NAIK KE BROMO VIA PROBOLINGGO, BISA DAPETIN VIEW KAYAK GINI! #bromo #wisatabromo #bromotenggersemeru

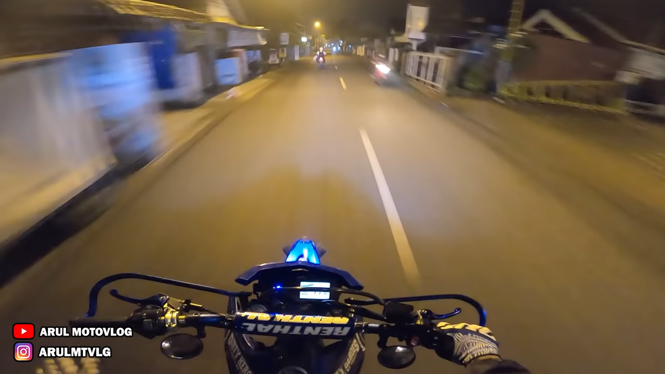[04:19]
alangkah baiknya sebelum ini motor dicek dulu, supaya amit-amit jangan sampai trouble di tengah jalan. Ya paling yang dicek rantai kayak gitu, terus rem, pengereman, pokoknya yang simpel-simpel lah. Paling ini sih rantai yang wajib dicek, sama kopling.
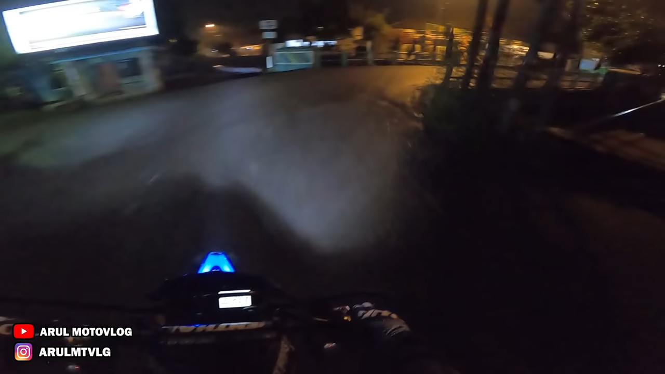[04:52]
Gak tahu ini kok jalannya basah setengah-setengah ya. Licin ban belakang anjir. basah. Tuh. Ini apa yo? Kok kayak
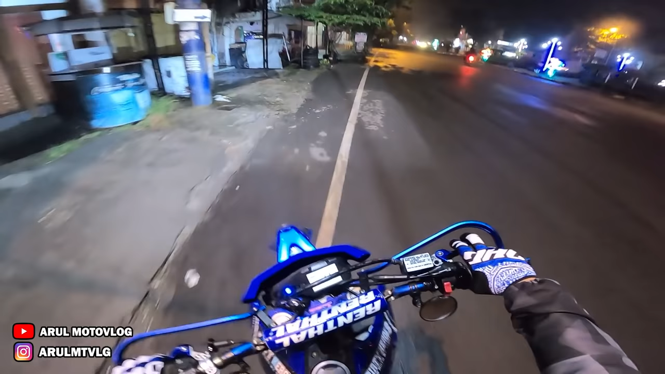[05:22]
Apa nginjek pasir kayaknya? Tadi pas itu langsung ini. Apa agak?
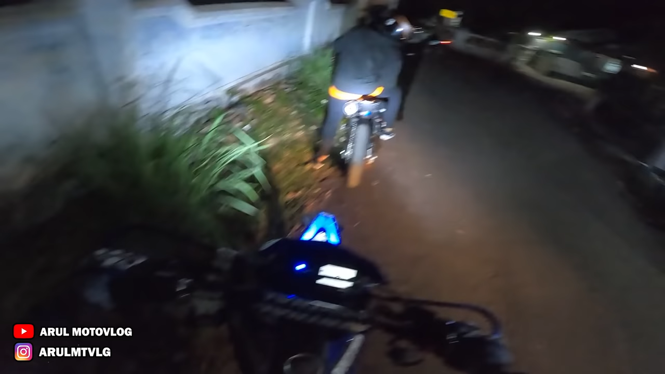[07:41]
Kalau udah hafal jalan mah bisa sejam lebih nyampe, karena tadi nggak hafal jalan jadinya ngeraba-raba jalan sambil lihat maps. Tadi mah di perjalanannya jelek jadi nggak ngerekord. Soalnya apa, jalannya gelap, terus lubang-lubang kayak biasanya.
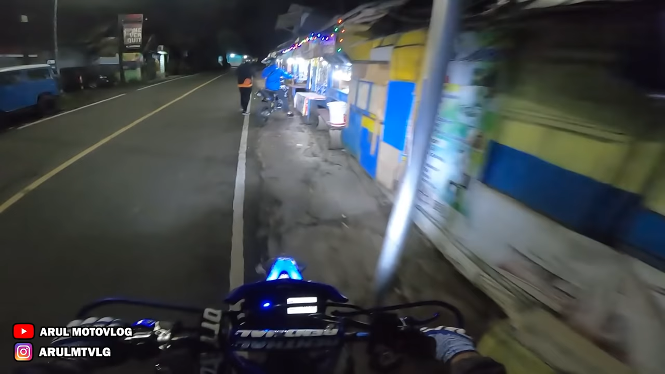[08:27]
Kemarin mah katanya yang jaga di sana, yang jalur Malang tutup Probolinggo, padahal dibuka.
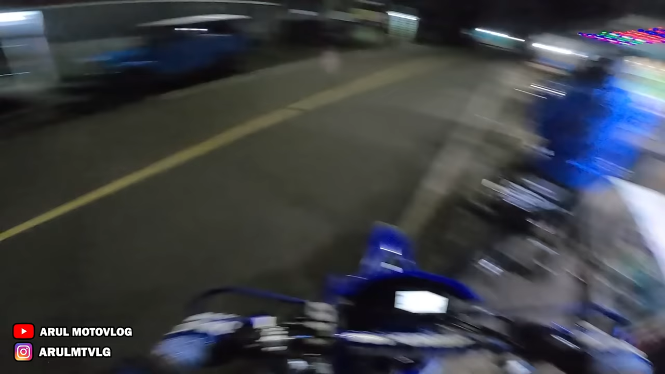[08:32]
Ini banyak jeep-jeep yang mau naik nih.
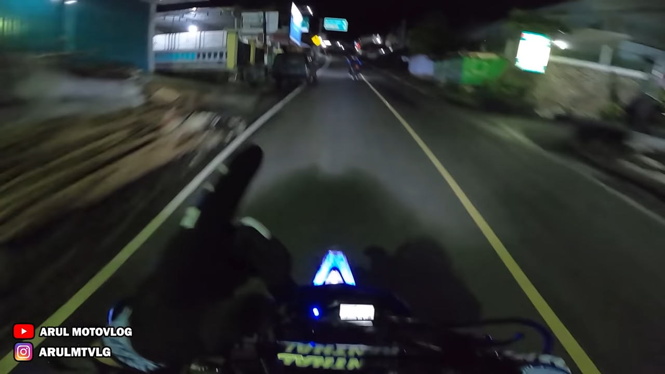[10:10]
Tuh, Bromo masih 16 kilo lagi, 16 kilometer.
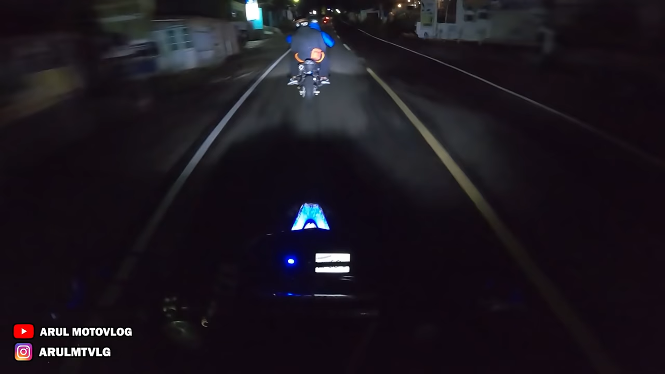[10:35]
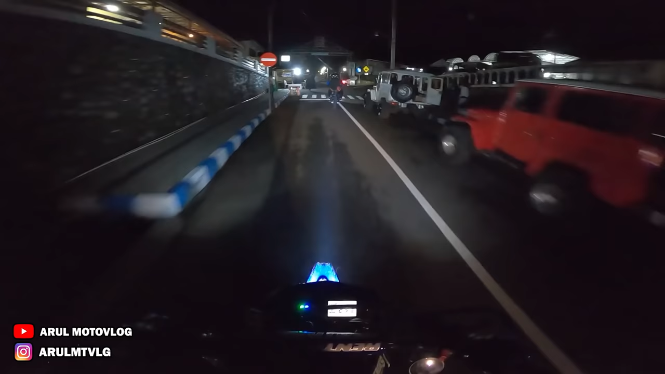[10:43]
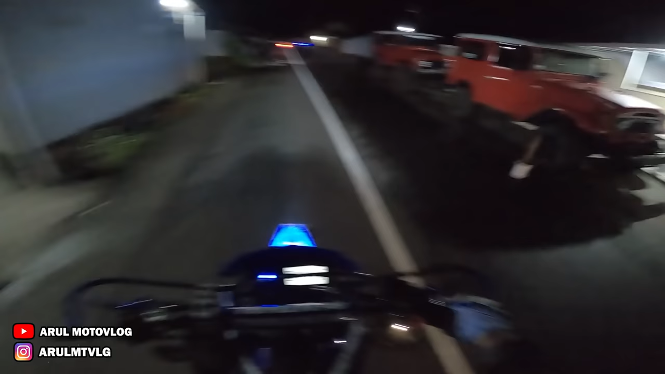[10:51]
Banyak jeep-jeep yang mau naik juga. Nggak tahu kalau nyewa jeep tuh berapaan,
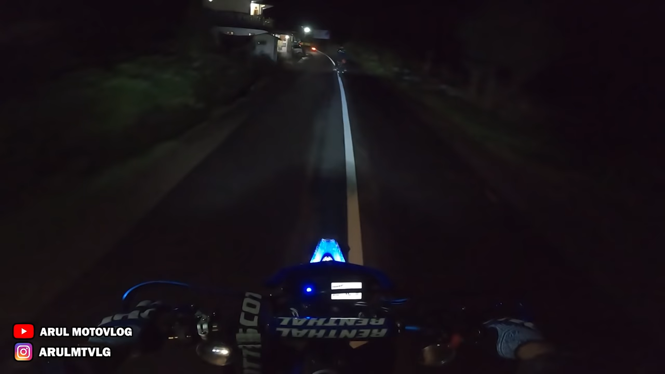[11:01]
300 apa berapa sih kalau nggak salah tuh pernah dikasih tahu, kisaran segitulah pokoknya. Itu diantar sampai atas pulang pergi, iya 300 pp kayaknya kalau nggak salah ya, mungkin bisa lebih mahal lagi.